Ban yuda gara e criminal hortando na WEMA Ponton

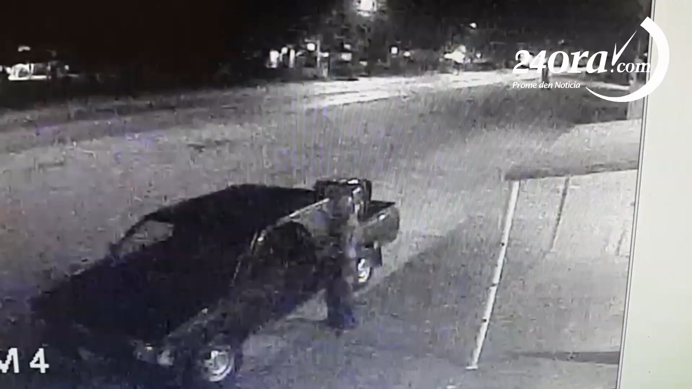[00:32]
Acorta porta de hierro de land y con su lock y destruye glass de porta, para que Drenta y jorta power tools tan caro.
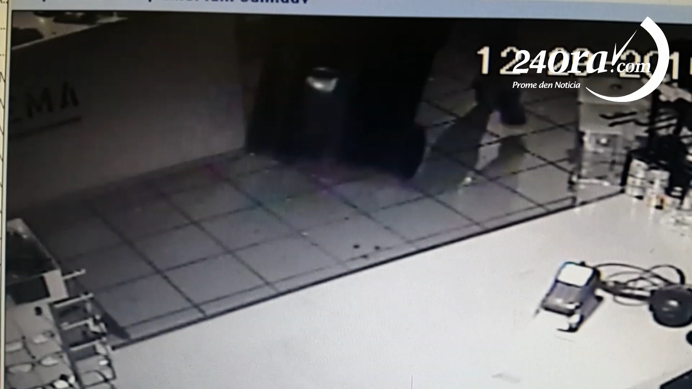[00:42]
El ladrón llega a Weima con un pick-up doble cabina, cual resulta de esta jorta. Él hace manera de pick-up a daña. Jay, él vuelve con un barí doméstico de
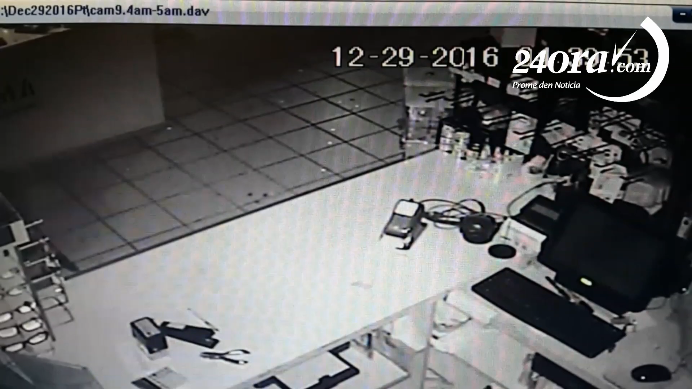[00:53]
Ecotec en
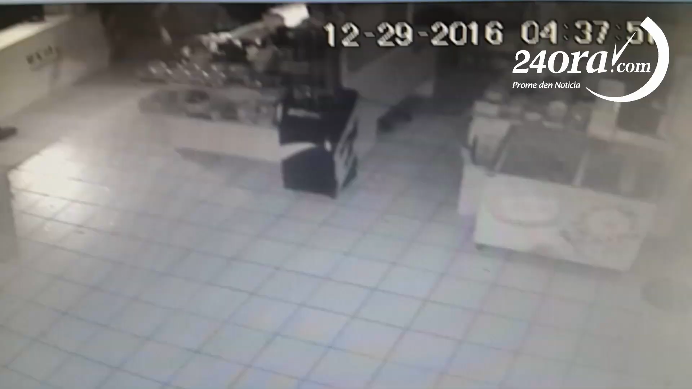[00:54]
el momento que él entra a Weima a usar barí aquí para vender todo el power tool en adentro. Con el barí yen, él sale abandonar la localidad y disparse. El pick-up cual llega con el mes a queda atrás. También el criminal aquí con su cara tapada con shirt. Ella va fuera de lugar, pero tu costa muestra que ella sube otro auto, Nissan Sentra Blow, y después también a bordo allá de Mondi,